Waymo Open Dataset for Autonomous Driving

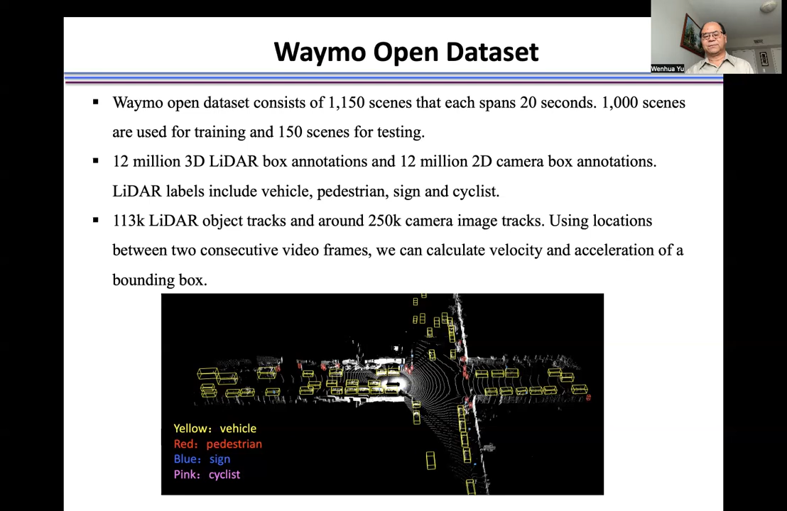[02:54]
Use the location between two consecutive video frames. We can calculate the velocity and the acceleration of our bounding box. We use the 7DOF to describe a 3D LiDAR object.